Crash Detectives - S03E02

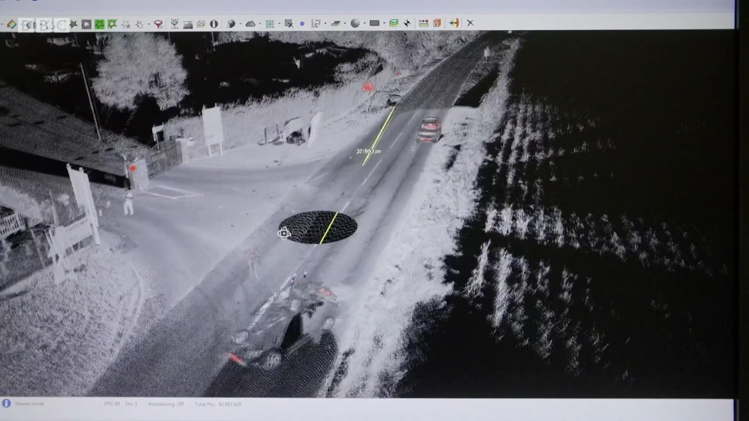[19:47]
The data captured by the 3D laser scanner has been downloaded to create this virtual version of the scene.
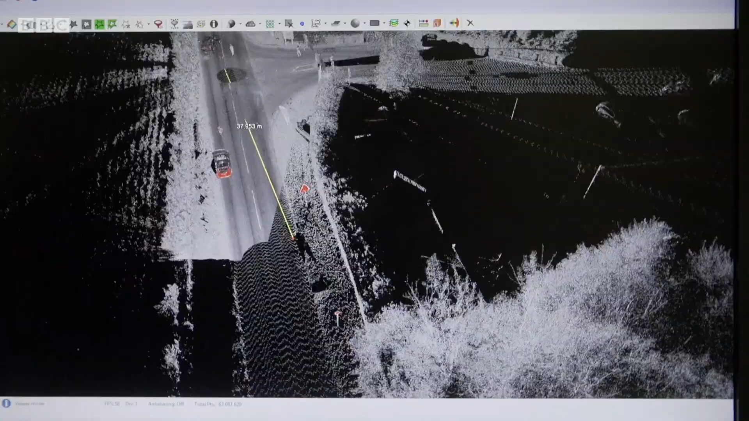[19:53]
So the motorcycle's point of impact is in this area.
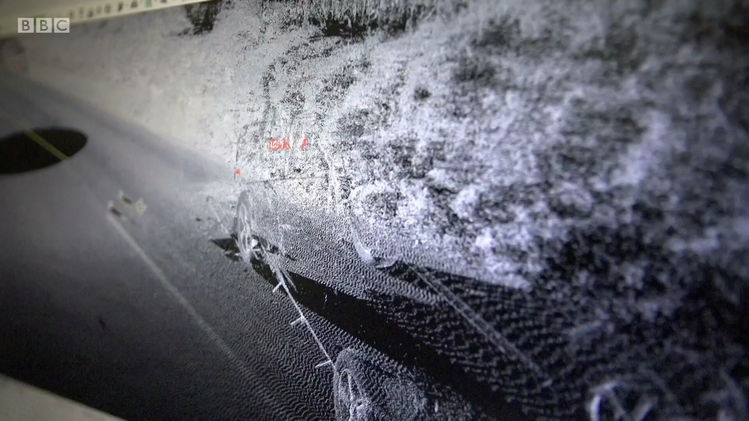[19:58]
The motorcycling rider hit the road in this area. The motorcycle's gone that way. And the rider has continued along the road that way.
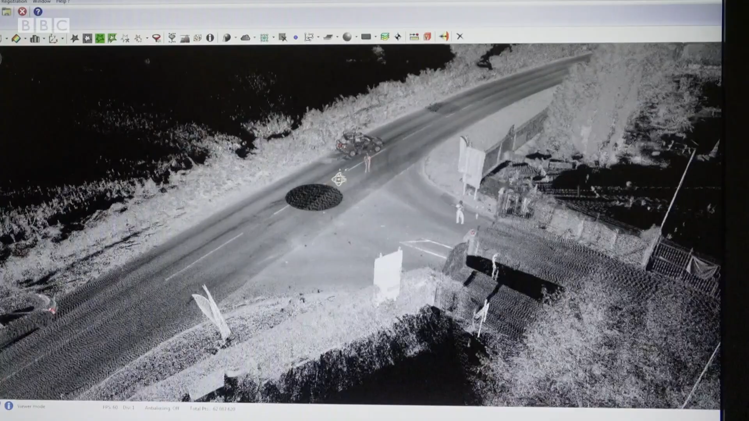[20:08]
The accuracy of this laser scan image means he can take measurements and start making calculations.
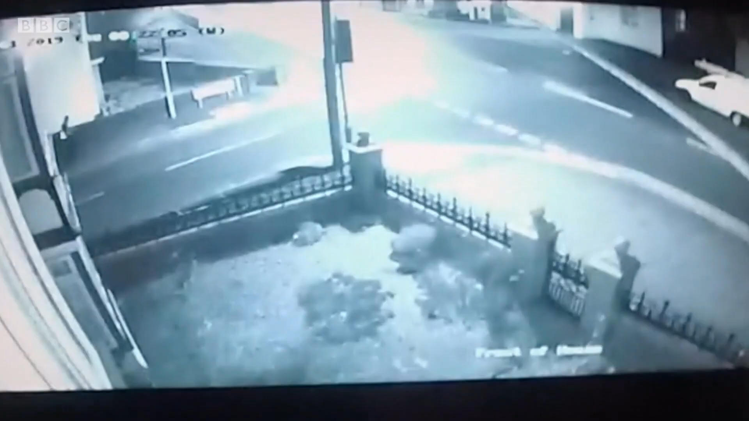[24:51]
There's our poor pedestrian walking up the road, clearly on the footpath. You see this lad walking, minding his own business.
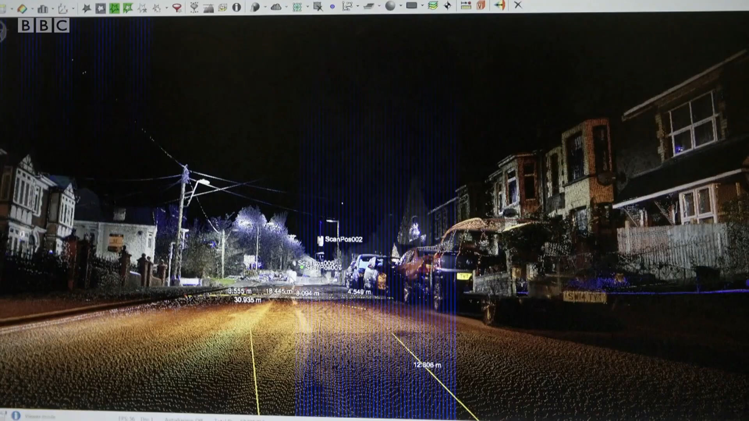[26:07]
Because we laser scanned, we've recorded the entire scene as a three-dimensional model.
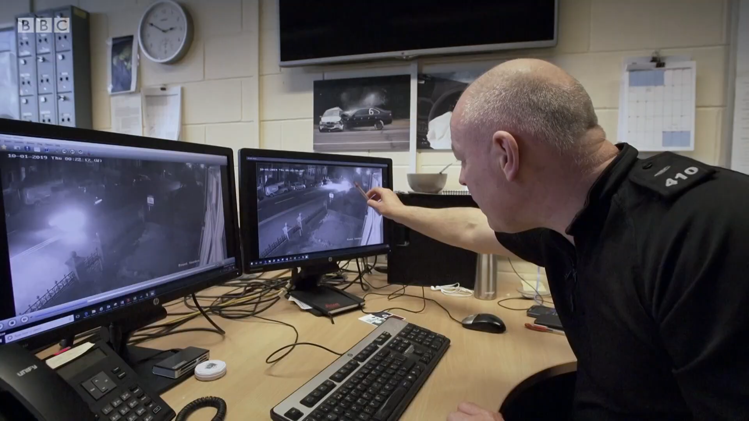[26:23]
As the BMW was coming through, it was doing between the end of this line here and
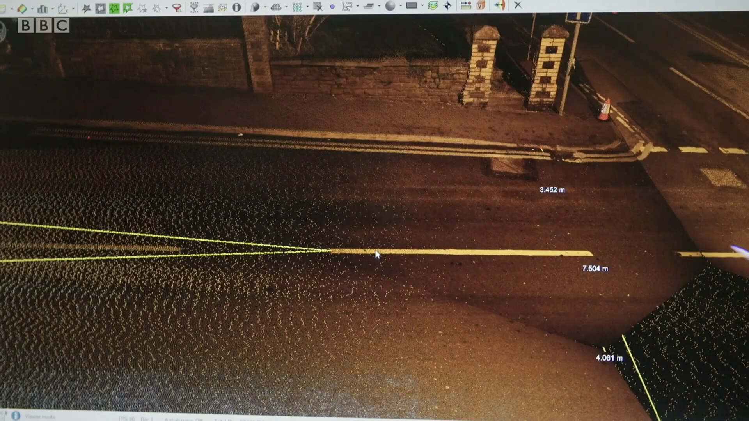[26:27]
the parked car, it was doing 72 miles an hour between those two points.